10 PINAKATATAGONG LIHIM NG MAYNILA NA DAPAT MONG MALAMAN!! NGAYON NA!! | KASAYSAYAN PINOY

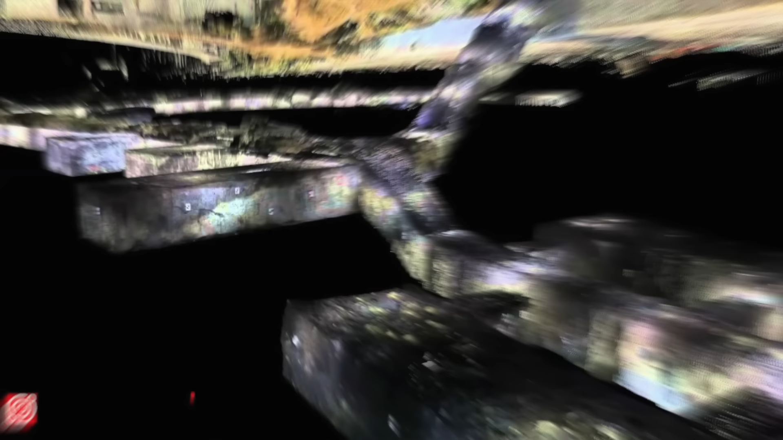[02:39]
Ang Fort Bonifacio Tunnel naman sa kabilang banda ay matatagpuan malapit sa Megaworld. Ang tunnel ay may mahigit dalawang metro ang haba at apat na metro naman ang lapad. Meron itong 32 built-in chambers,
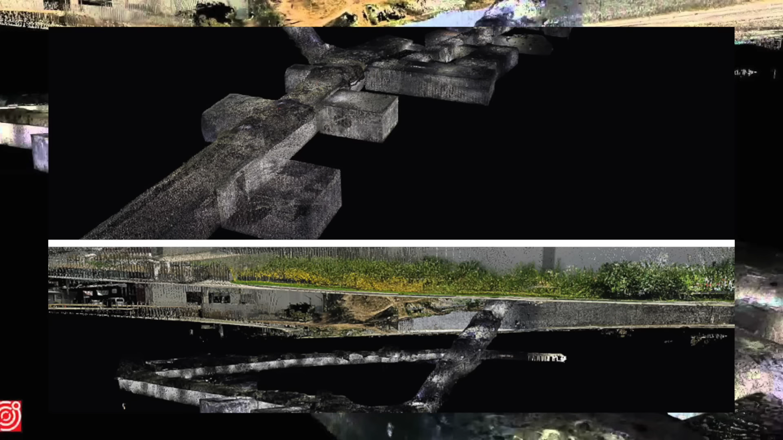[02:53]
6 na metrong lalim na balon at 2 lagusan na tumatago sa barangay East Rembo at barangay Pembo sa Makati City.
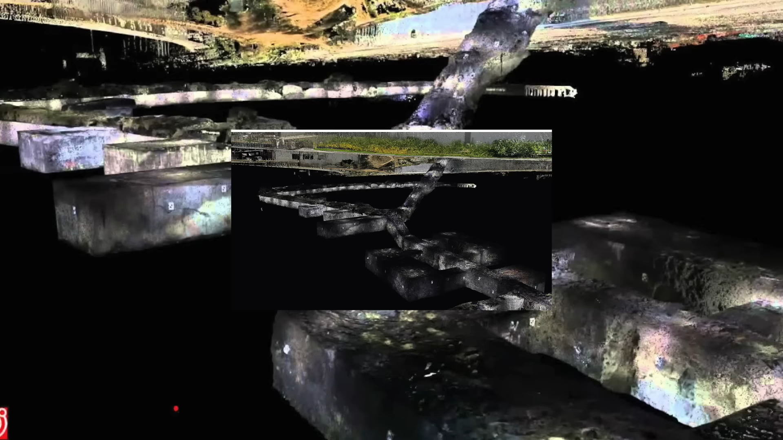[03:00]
Meron din itong apat na mga pasukan, ang isa ay nasa C5 malapit sa Market Market habang ang pangalawa ay nasa East Rembo.